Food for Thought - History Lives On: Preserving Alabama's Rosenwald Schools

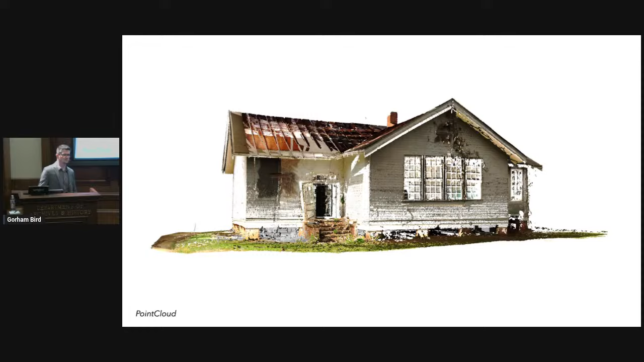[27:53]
And so, I can use this model to figure out to a one-sixteenth of an inch precision how much the roof sags in the middle or whether or not, you know, the foundation has settled over time, which obviously for a hundred-year-old building, it has. And so, you are able to look at the inside and the outside and the inside with that technology.